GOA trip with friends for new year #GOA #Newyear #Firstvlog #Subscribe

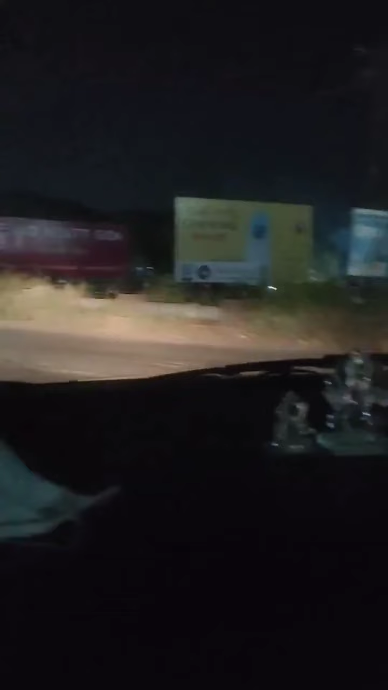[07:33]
ఇక్కడ నుంచి మన రూమ్ 30 కిలోమీటర్స్ ఉంటుందంట పంజిమ్.
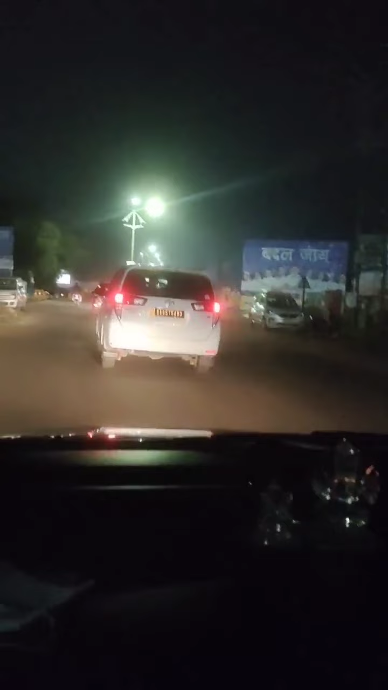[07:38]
వ్యూ చాలా బాగుంటుంది మార్నింగ్ టైం అయితే, ఇప్పుడు నైట్ టైం అయ్యేసరికి మనకు పెద్దేం కనపడదు.